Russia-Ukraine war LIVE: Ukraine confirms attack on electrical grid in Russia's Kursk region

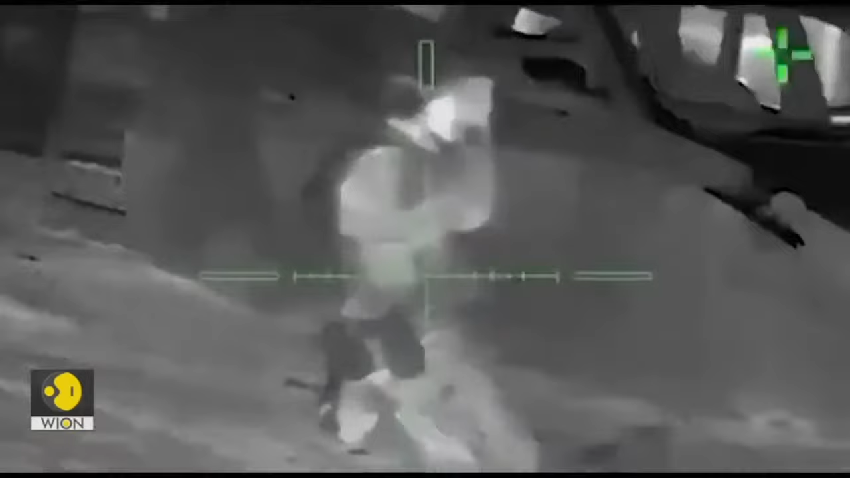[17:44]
This video shot using a night-vision camera is perpetually of foreign fighters conducting a raid on a building in Omdurman.
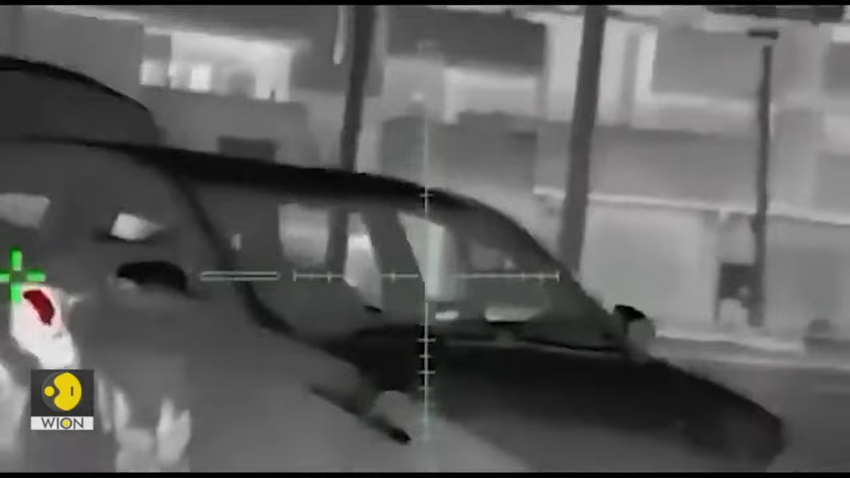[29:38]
This video shot using a night vision camera is perpetually of foreign fighters conducting a raid on a building in Om Durman.